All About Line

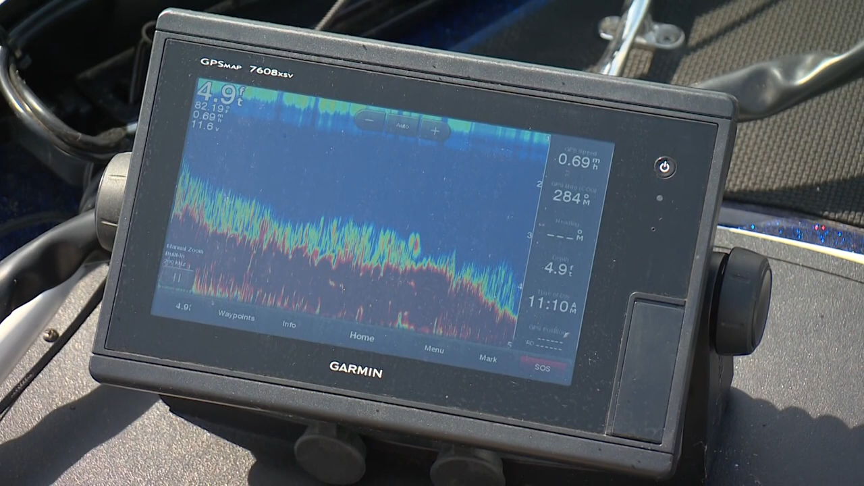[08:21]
On screen: depth 4.9 ft, speed 0.69 mph
4, 4.5 feet. And it kind of drops off a little bit deeper. Goes off to about 5 right over here. That's the edge of it right there. Action is another important element.